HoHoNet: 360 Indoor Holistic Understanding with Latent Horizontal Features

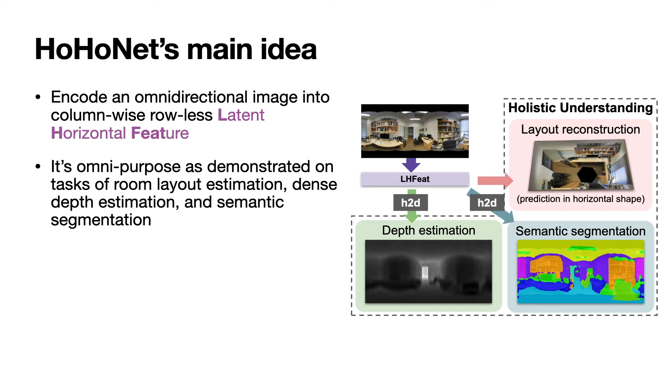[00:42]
By such a compact representation, we can achieve high computational efficiency even for high-resolution 360 images. Despite the compactness, HohoNet can still achieve only purpose as demonstrated on text of room layout estimation, then steps estimation, and semantic segmentation in indoor scene. There are two motivations behind HohoNet.
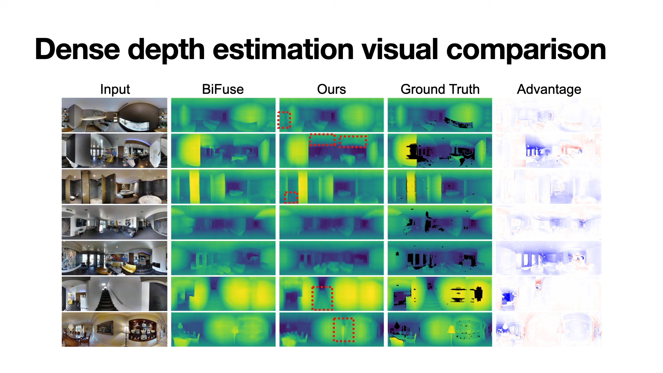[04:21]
But we also find an obvious disadvantage that HohoNet reconstruct poorly for some high-frequency signal in a column in the visualization. We left future work to predict the fine detail upon the compact latent horizontal features. Comparing to previous state-of-the-art method on 360 semantic segmentation, we achieved a much better mean intersection over union where achieved a competitive mean accuracy.